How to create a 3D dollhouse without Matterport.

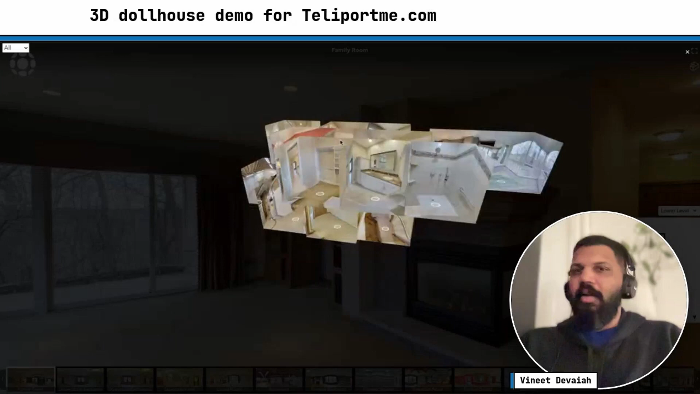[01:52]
You can kind of zoom in, zoom out, and when you kind of click, when you hover over here, you'll see what the, what do you call it, the spaces are, and then when you click on it, you sort of zoom in.
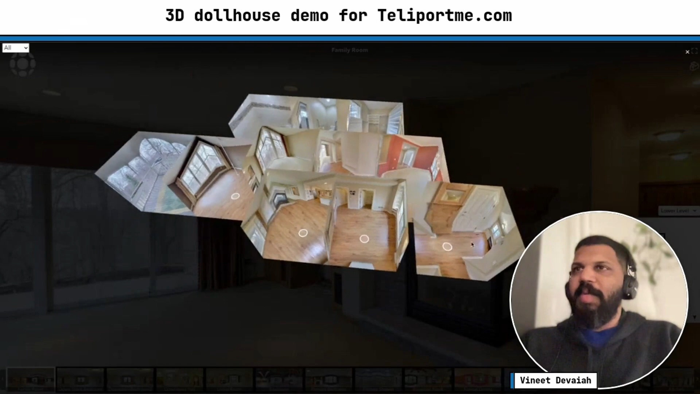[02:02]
So when you click on it, it kind of goes in, and we have this really cool transition. Now, this is a super cool feature.
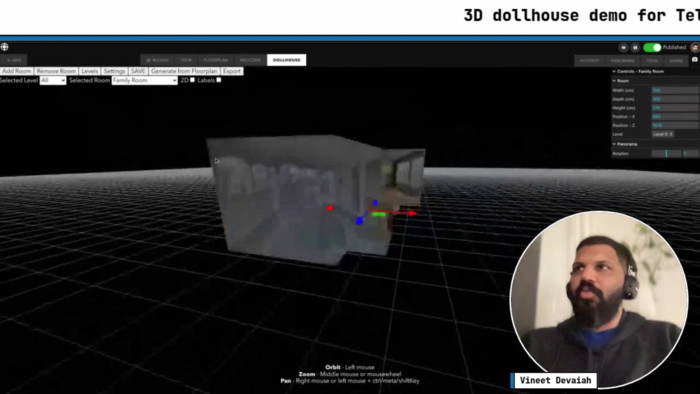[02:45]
And so it's on this tab, and here you can see this is the dollhouse, and super simple, right? So now the question is, how do you make it?
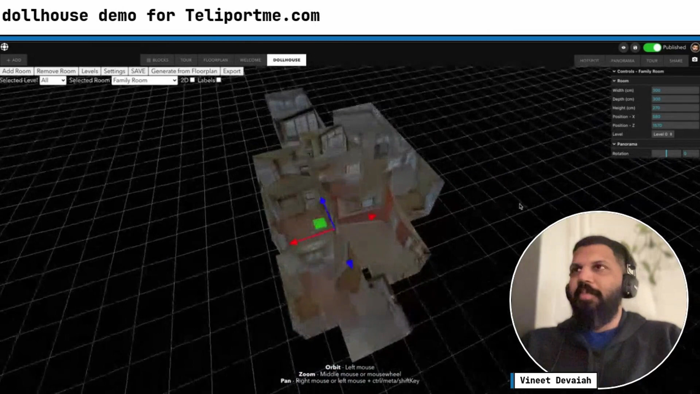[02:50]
And let me first talk to you about what the general editor looks like, what exactly is happening on the screen, so that you have a better idea, right? So in this screen, first you have the add a room option.
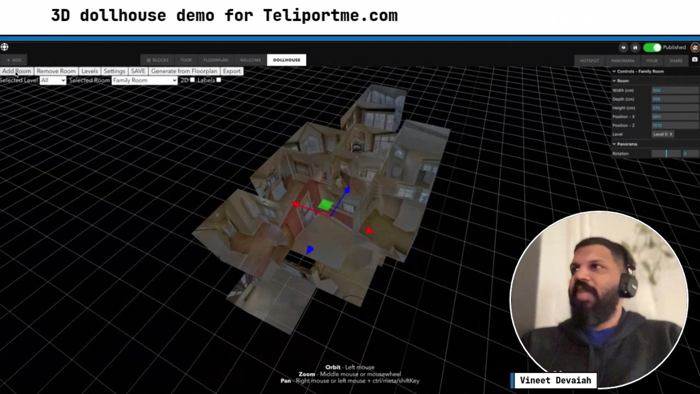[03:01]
So in this case, I think we have all the rooms added. So even if I click add a room, okay,
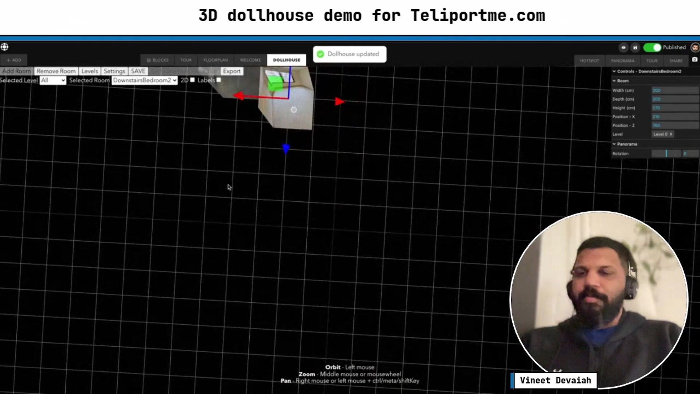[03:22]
Now, sometimes this is not aligned properly, because it's a 3D scene.
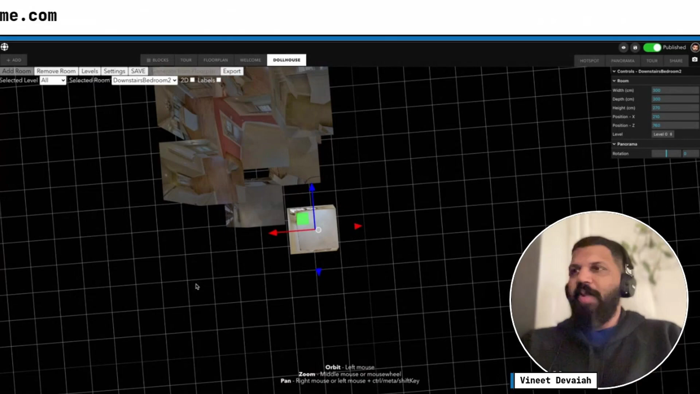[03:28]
So what you can do is to pan over here, you can see it says Ctrl or Meta or Shift key. So you hit Ctrl, and you can pan it around.
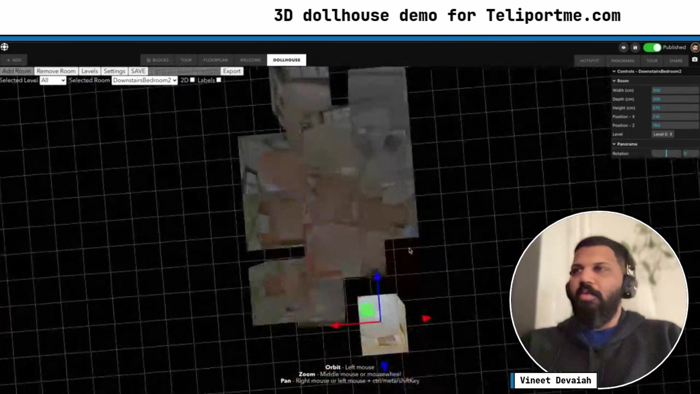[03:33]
Zoom is mouse scroll, or something like this.
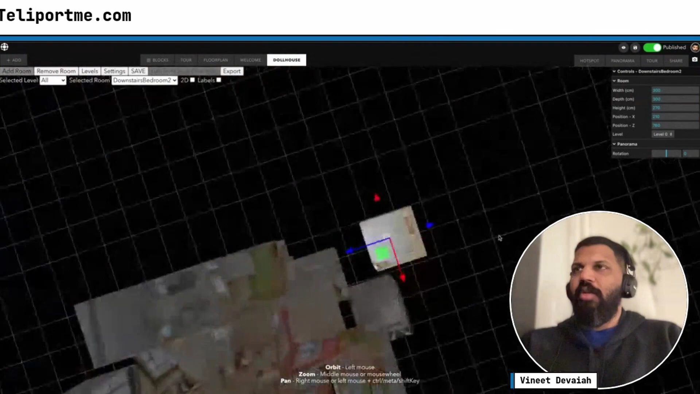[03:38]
And then you can also kind of get it up and down. Now, what I like to do is, I like to, so in this case,
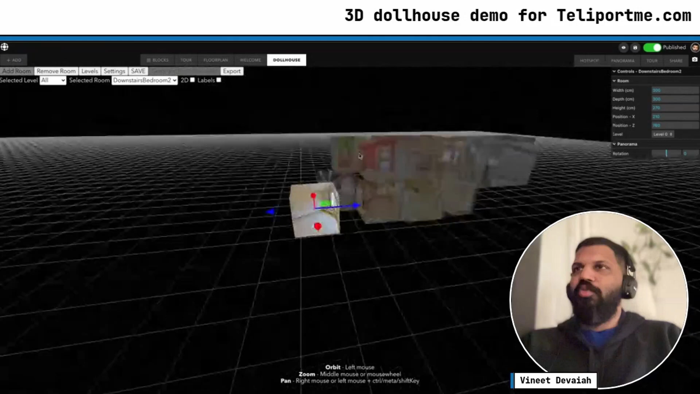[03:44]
we have two floors, you can see there is all these floors over here, but over here, we can see there are just two floors, right?
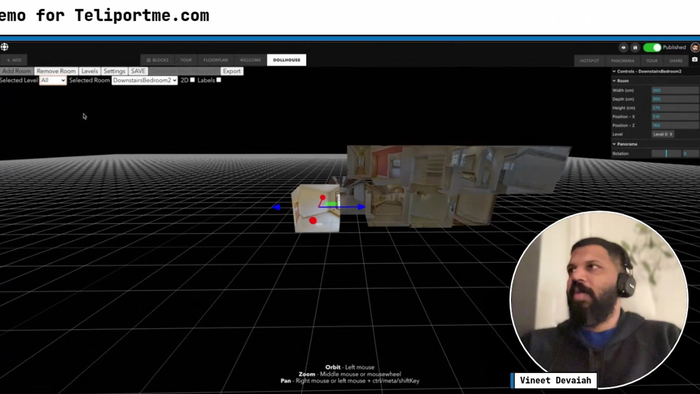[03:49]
So let's go with level zero. Now what I want to do over here, now that I have found the ground floor is,
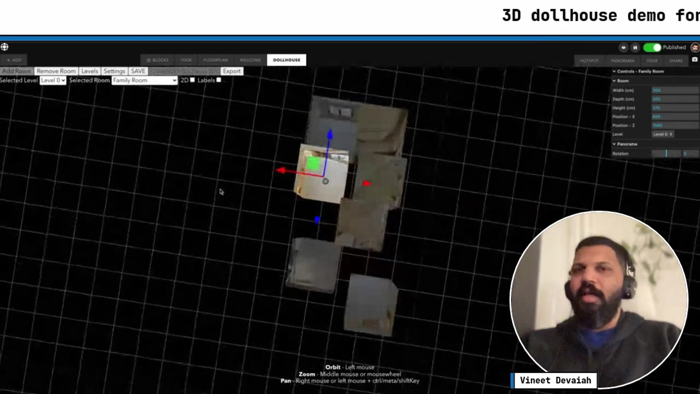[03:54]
I want to set this up, I want to make this sure that this is here. And I also want to make sure that they're all properly aligned.
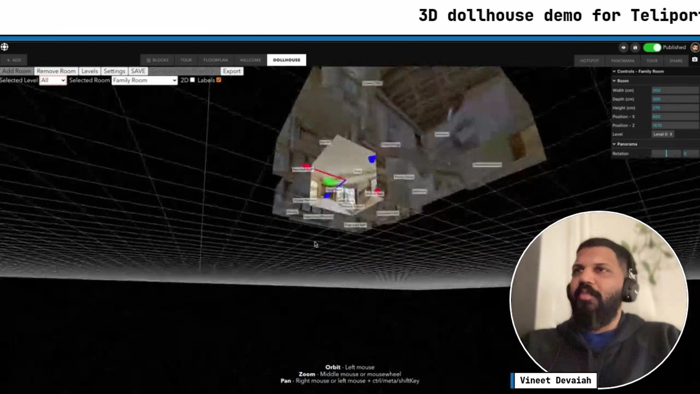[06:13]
And now you have all levels here. So this is very, very simple to do. And I'm going to show you how to do it from scratch in another tour.
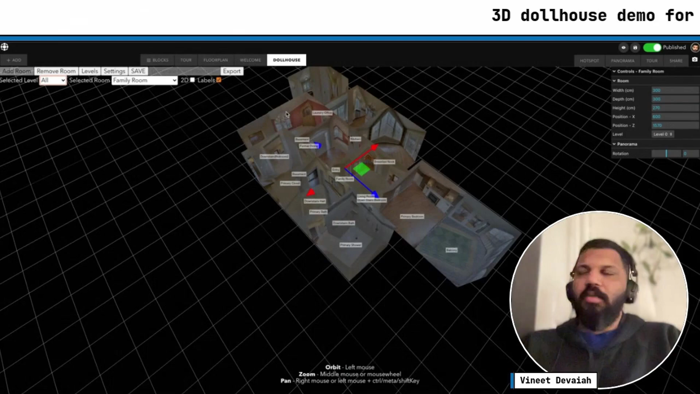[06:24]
But these are all the most of the features that you wanted to know. The other thing that you can do over here, you can go to settings.
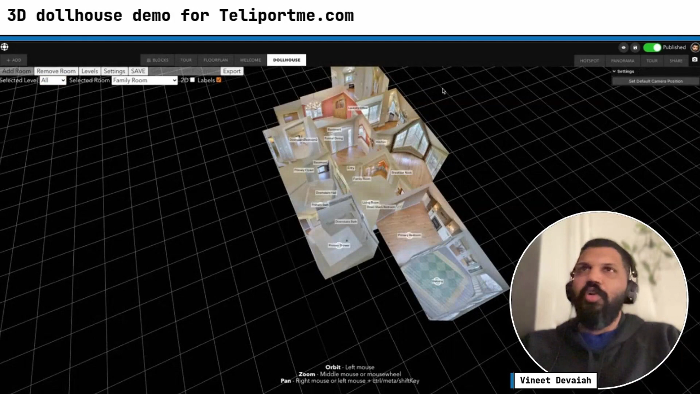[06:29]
When you go to settings, you can set the default camera position. So over here, as you can see, when I click on it, it gives me this camera position from the top. But let's say I want to start it somewhere like this, somewhere a little bit more cooler, kind of slanted this way.
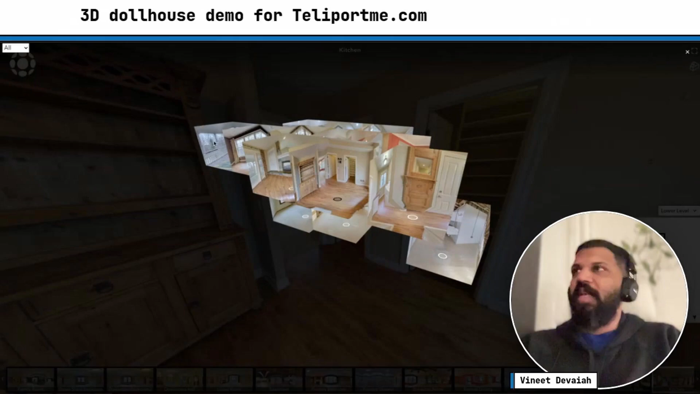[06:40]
So I go here, I see, okay, let's say this is what I want, right? I want this. I'll scroll a little bit, let's say here. And then I set this as the default camera position.
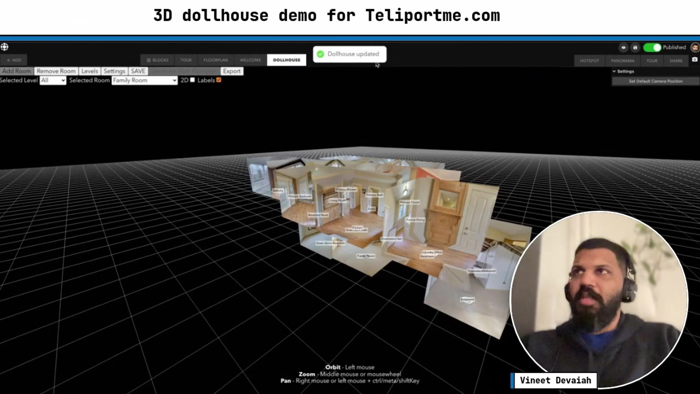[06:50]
The dollar's a bit updated, I save it, just to make sure. And then I go here, and I refresh it.